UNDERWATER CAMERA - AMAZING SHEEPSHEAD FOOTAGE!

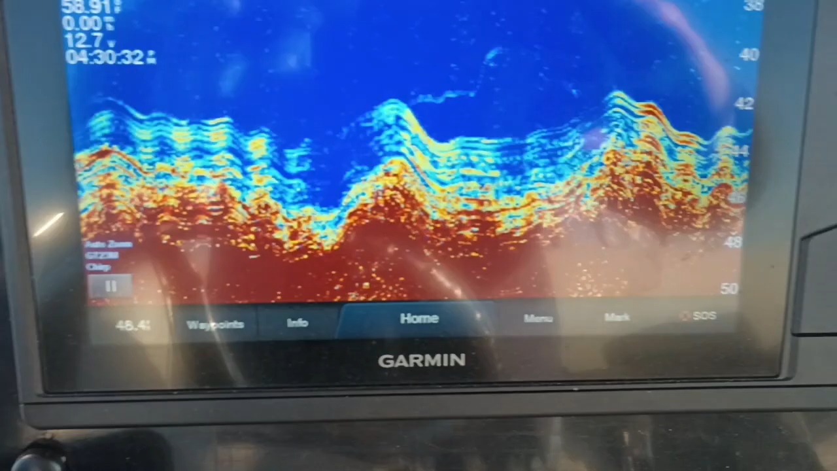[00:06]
You ever wonder what it looks like to see fish on the bottom?
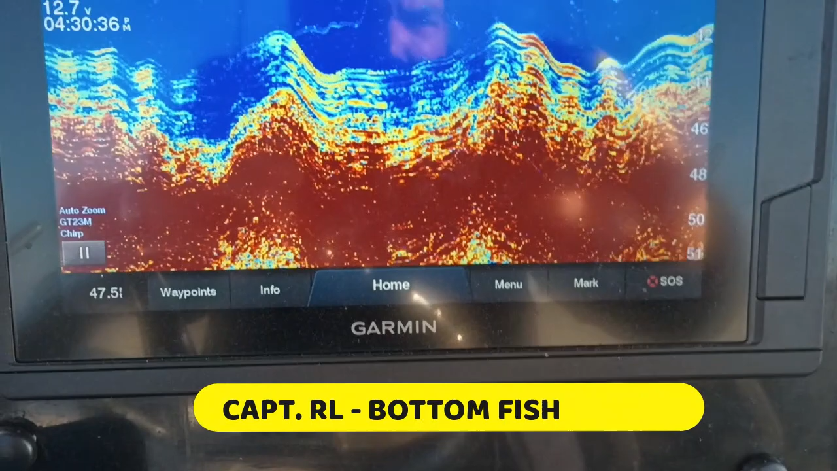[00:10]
That right there is a prime example.
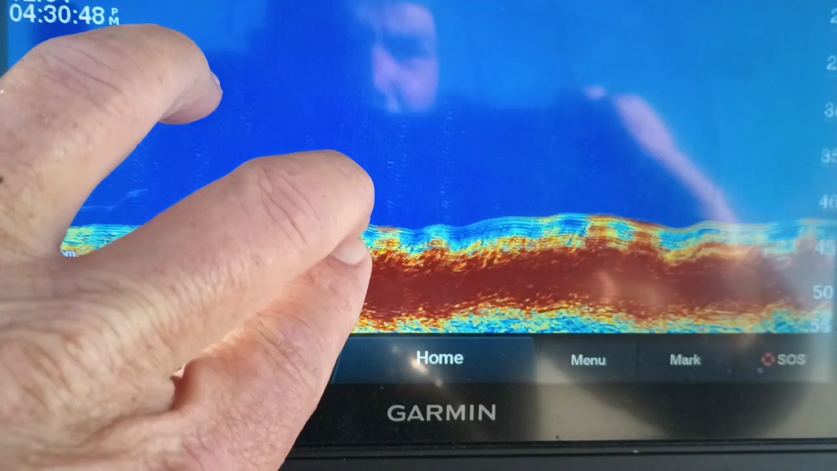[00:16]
If you didn't know what you were looking at, that wouldn't look like much. If you take it and amplify it,
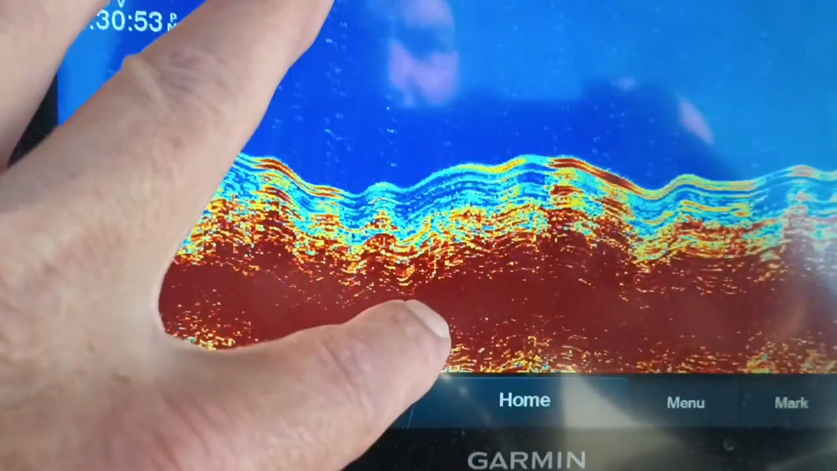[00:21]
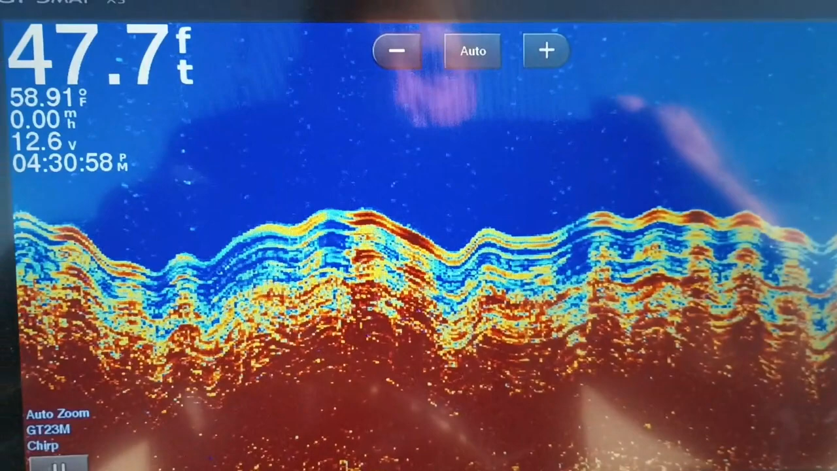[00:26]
On screen: depth 47.7 ft, water 58.91°F
about a 2x zoom on it, look at the fish hanging up off of that structure right there.
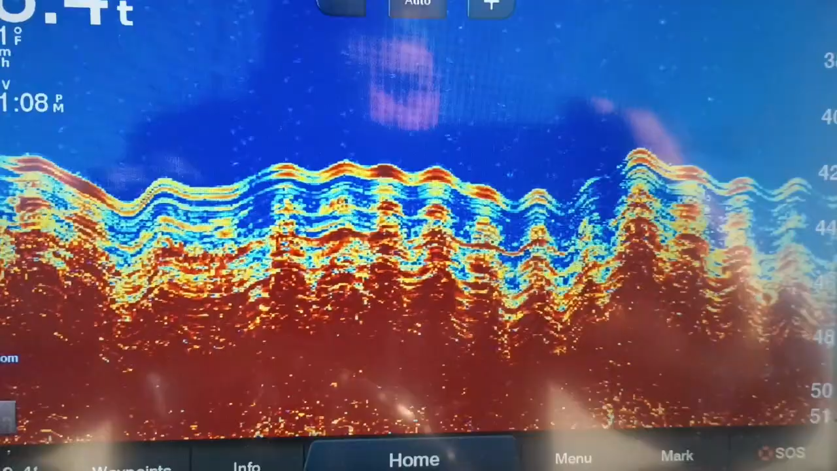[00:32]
It's got fish all over the top of it. That's a beautiful mark.